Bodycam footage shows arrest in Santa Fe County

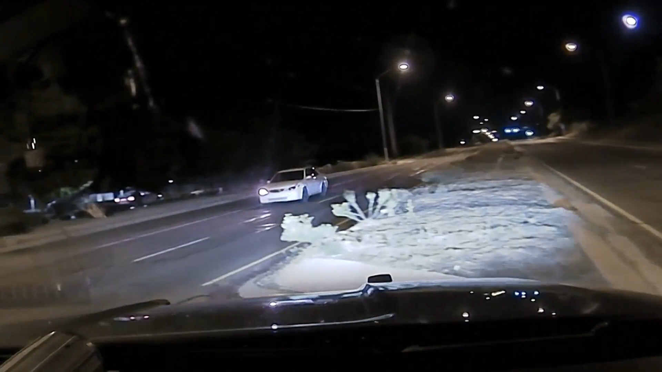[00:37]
But Sandlin kept driving, eventually turning into an apartment complex,